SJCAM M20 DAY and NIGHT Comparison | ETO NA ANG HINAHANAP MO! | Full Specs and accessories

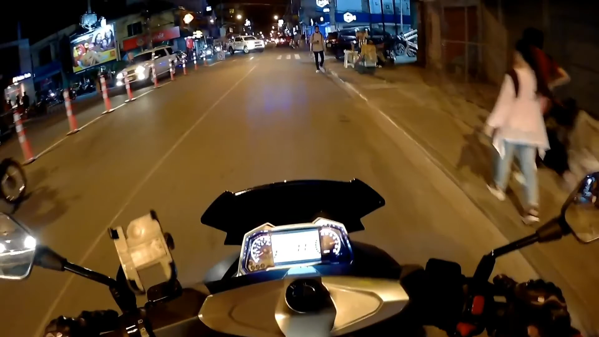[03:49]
okay night test wait natin kung maliwanag kahit sa gabi ang sj cam m20 alright
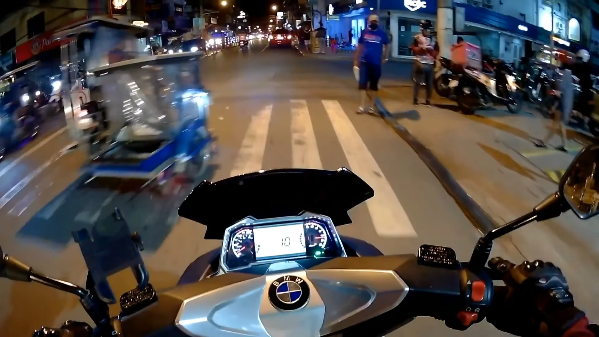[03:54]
ride safe everyone wait natin kung maliwanag kahit sa gabi